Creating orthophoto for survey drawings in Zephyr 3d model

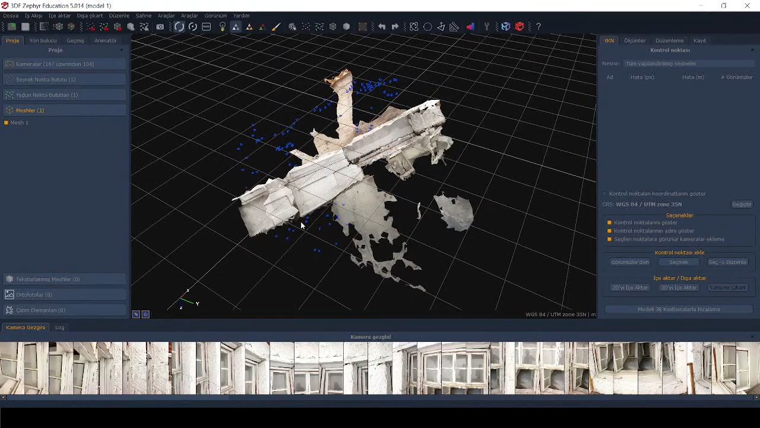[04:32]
but we need to rotate it
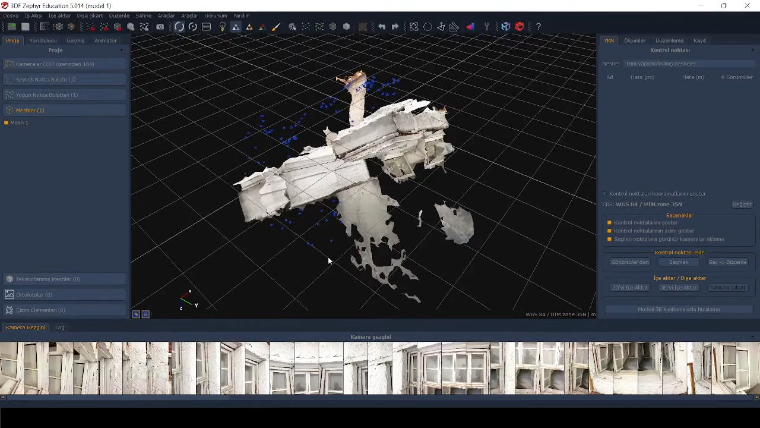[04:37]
first I change the view according to the coordinates then I rotate
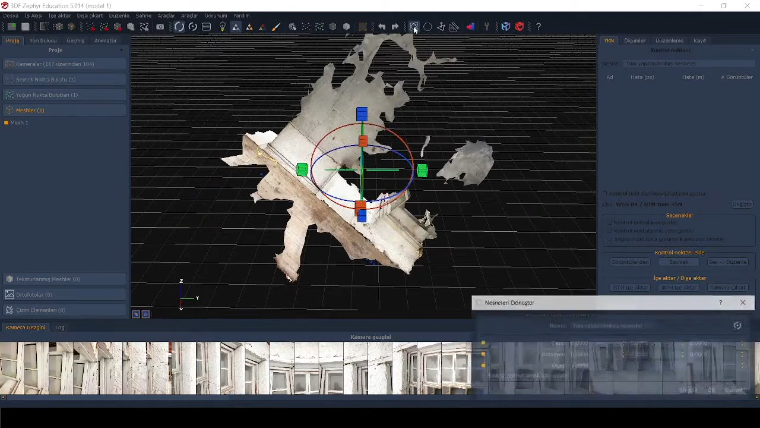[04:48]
the 3d model with the help of this tool I recommend recommend you doing this process step by step
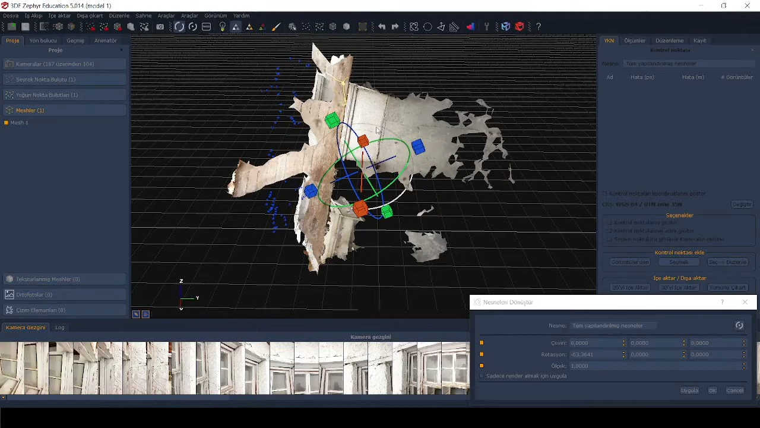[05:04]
after bringing the model
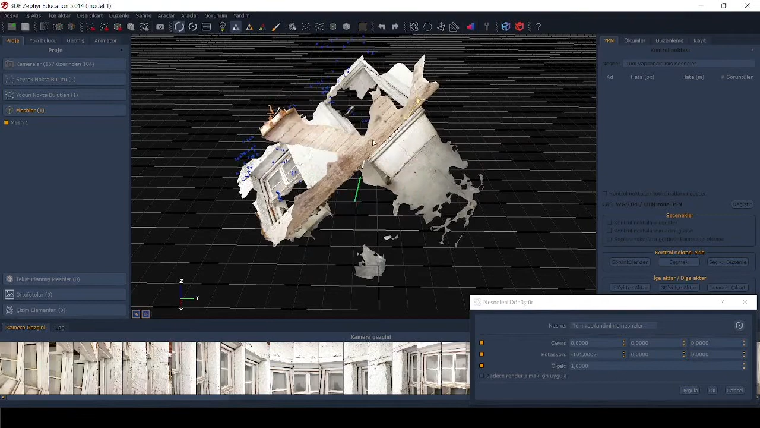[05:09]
to a certain angle to a certain angle like this press apply and then the orbit
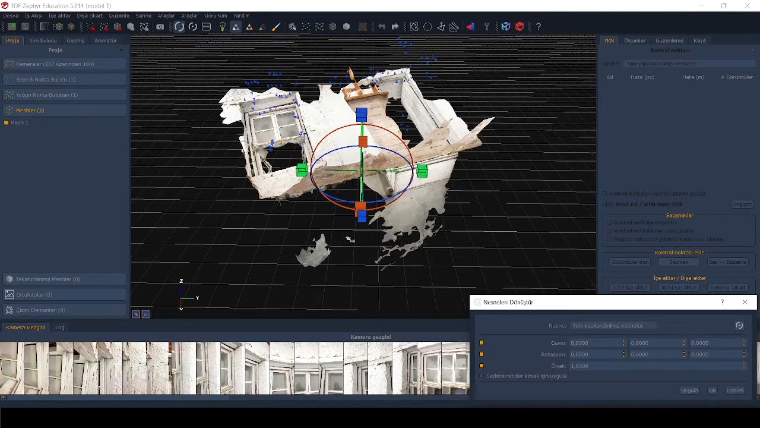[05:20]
will change and you can continue with the new orbit
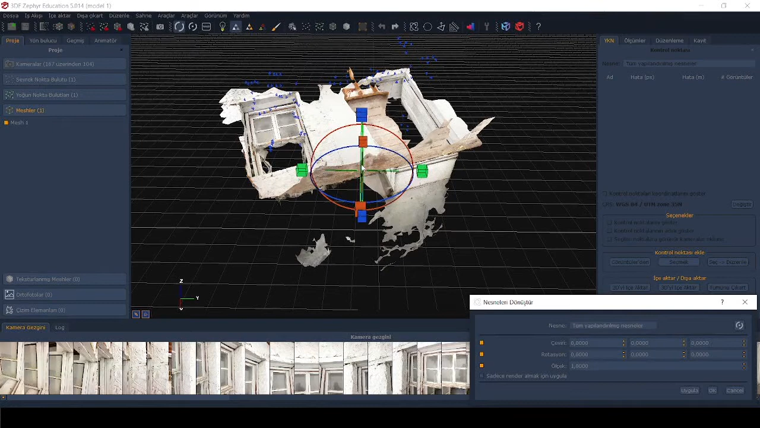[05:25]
every time the orbit changes
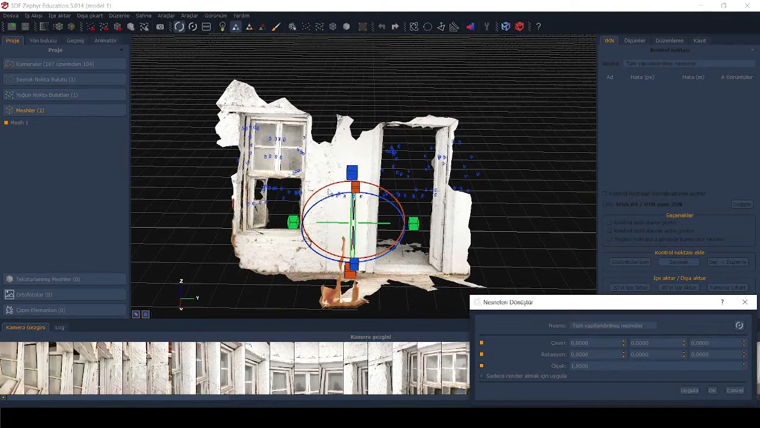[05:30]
according to the new situation and then I can easily rotate the 3d view
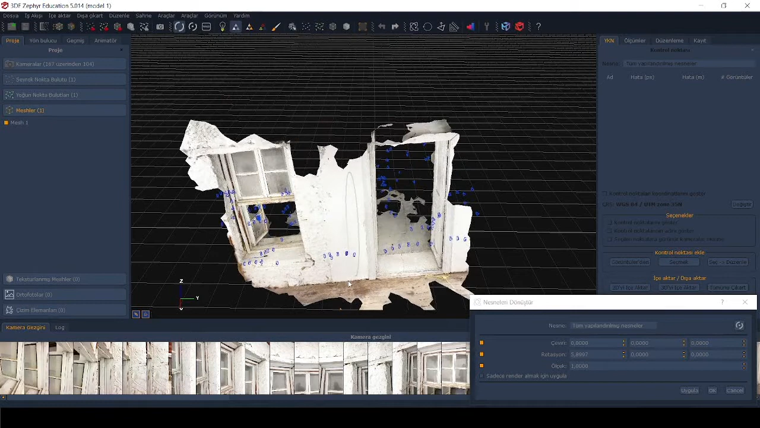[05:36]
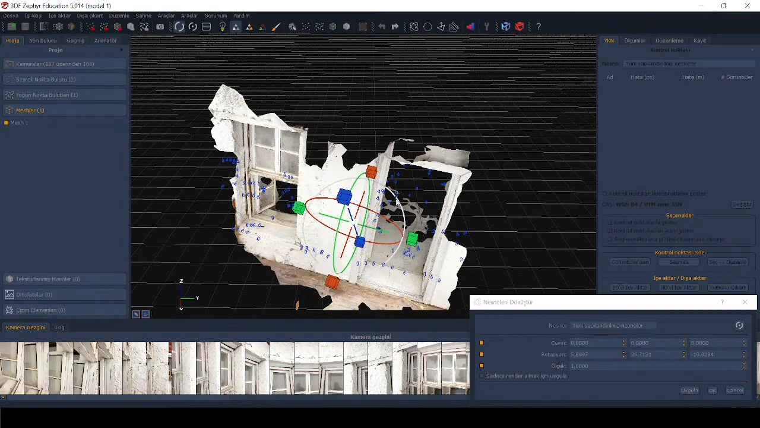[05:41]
it is not possible to make it exactly parallel to the axis here but we try to make it parallel to the axis as much as possible with a sense of proportion actually
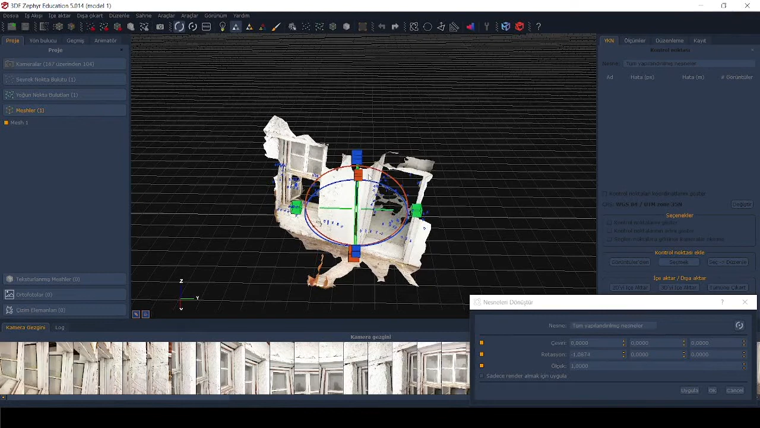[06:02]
okay after fitting the model to the coordinates we can now create the control points for this for this for this we use the two tools on the right side of the screen you see the title adding control points here and to add control points from the screen you can use this tool
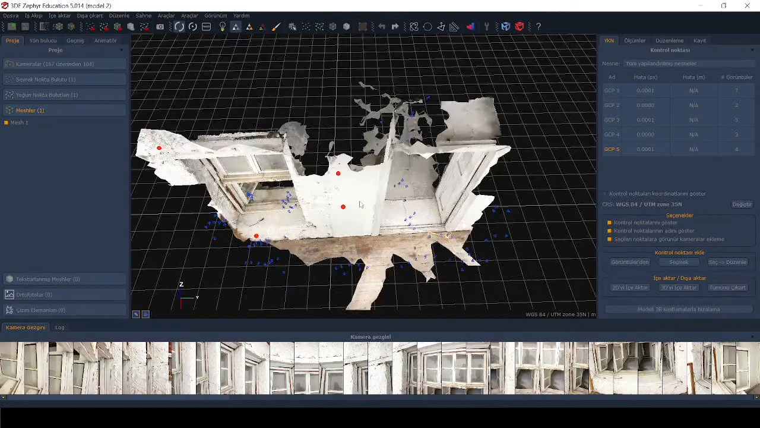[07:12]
the points are aligned because approximately they're on the same surface and I want to obtain an auto photo from this wall with I want to draw an elevation
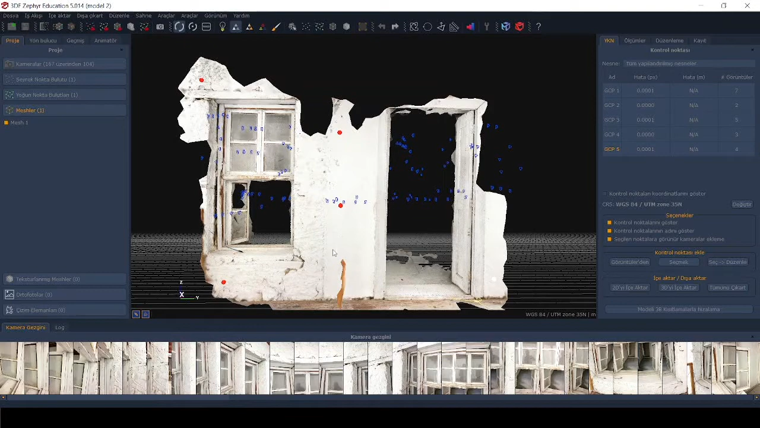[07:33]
direction of this wall so I need to define that wall surface first and to define that surface I use those I use these points
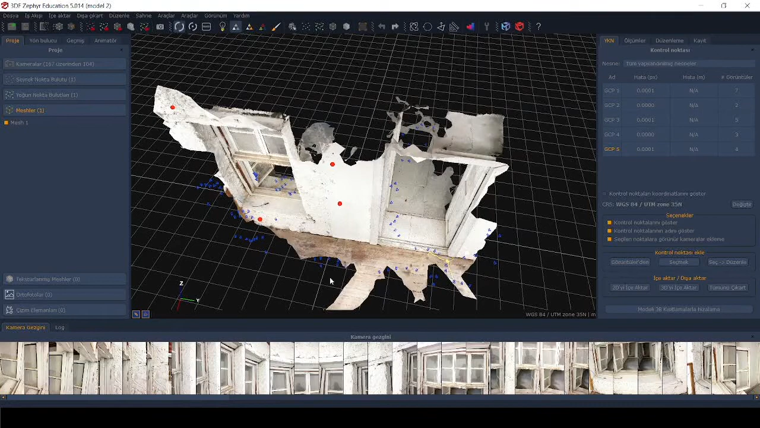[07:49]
and now from the workflow you can choose create auto photo from mesh
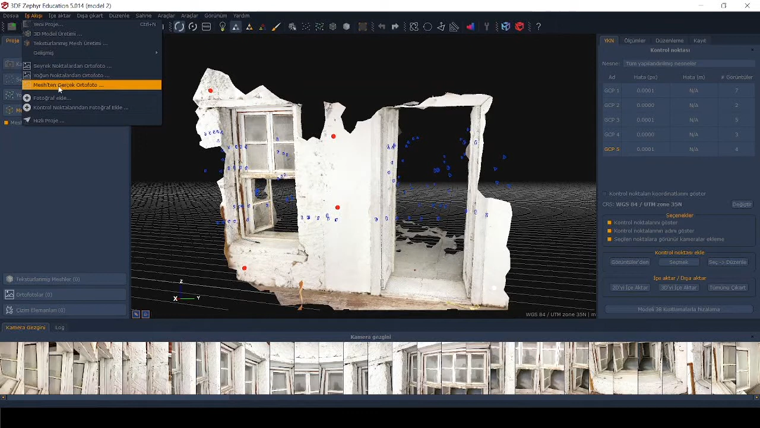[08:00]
and you can create
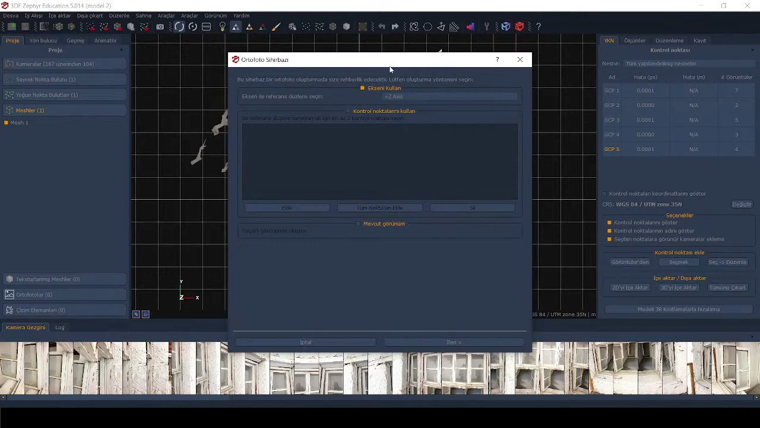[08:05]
auto photo with reference to the axis if you want to do
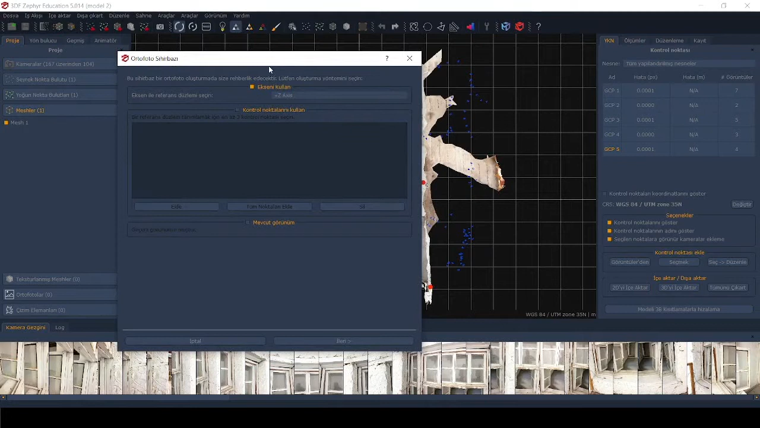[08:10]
it you will use you will check this box use the axis and with z axis you can see the plan view with
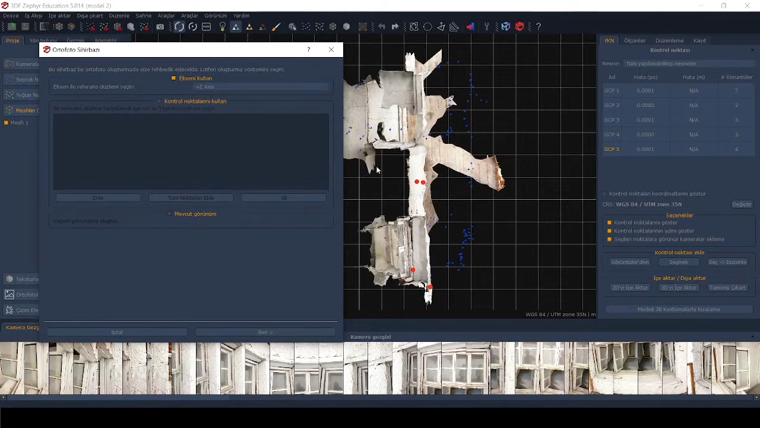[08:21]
x axis you can see the front view but
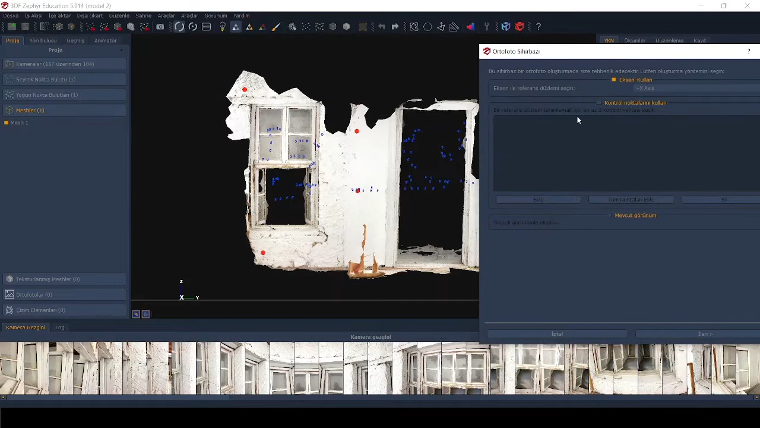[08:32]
we want to use our control points because we trust them more so we need to use control points and
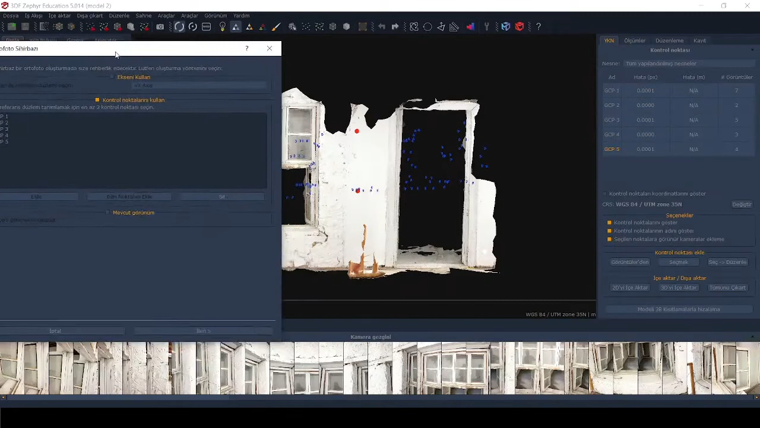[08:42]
continue with control points now you are already seeing the view on the screen this part this first part location part the width and height values are defining the resolution the quality of the image if you decrease them too much the resolution will be decreased